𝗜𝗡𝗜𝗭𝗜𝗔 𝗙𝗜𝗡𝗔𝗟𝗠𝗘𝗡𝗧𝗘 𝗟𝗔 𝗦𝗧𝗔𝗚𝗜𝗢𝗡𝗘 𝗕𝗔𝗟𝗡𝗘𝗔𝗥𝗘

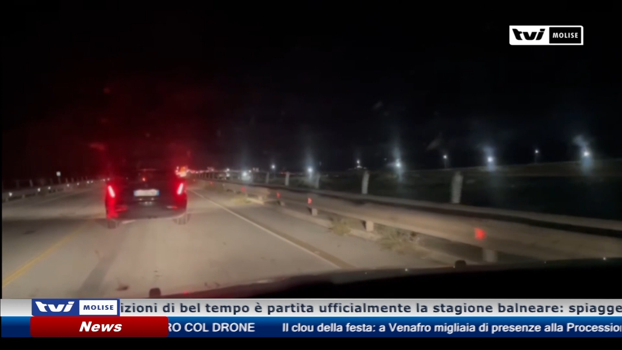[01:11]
Una fila di oltre 3 chilometri e tempo di attesa di 30 minuti per superare il semaforo posto sul viadotto della diga del Liscione.